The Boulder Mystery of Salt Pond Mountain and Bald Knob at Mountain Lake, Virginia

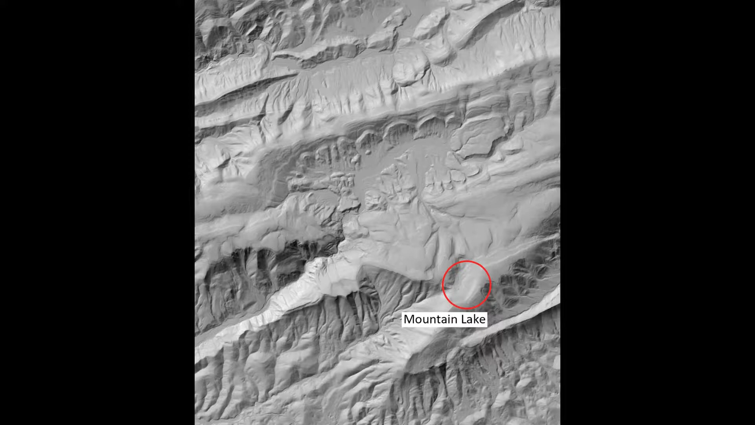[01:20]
These valleys and ridges can be accentuated when looking at a lidar image of the area. Dark shadowy parts on this image show steep elevation changes linked to ridges.